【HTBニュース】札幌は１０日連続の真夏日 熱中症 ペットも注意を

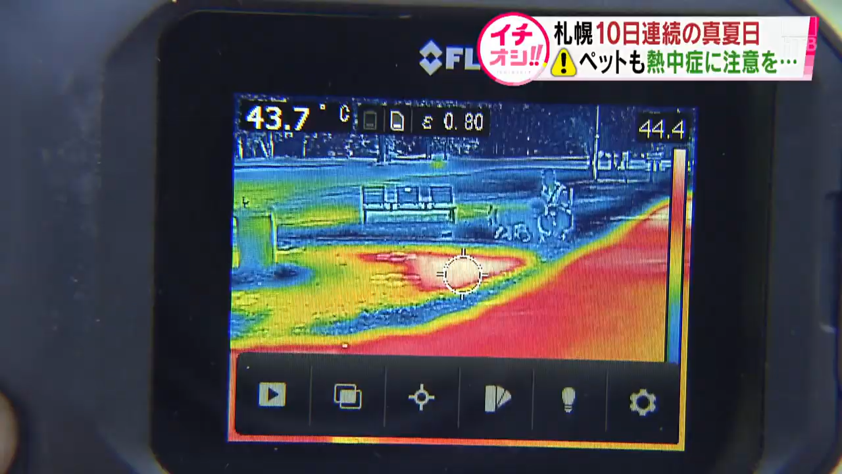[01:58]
On screen: spot 43.7°C
地面の近くを歩くペットたち、
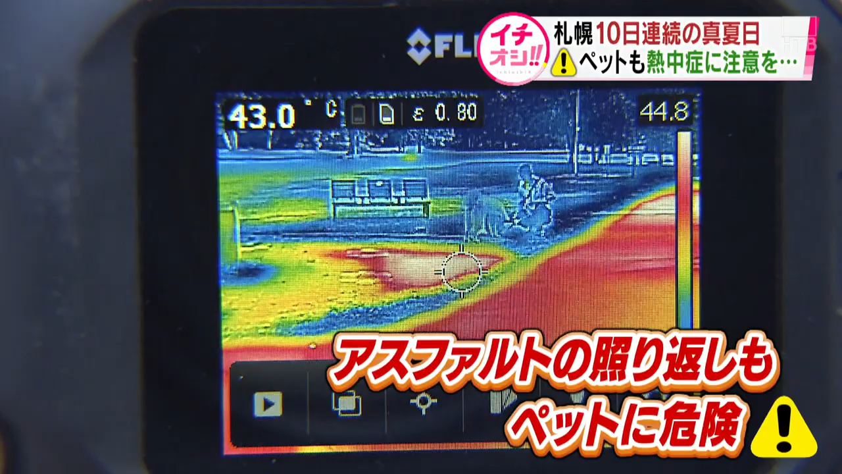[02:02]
On screen: spot 43.0°C
照り返しの影響は人間よりもはるかに大きく、特に今年は熱中症で動物病院に運び込まれるペットが多いといいます。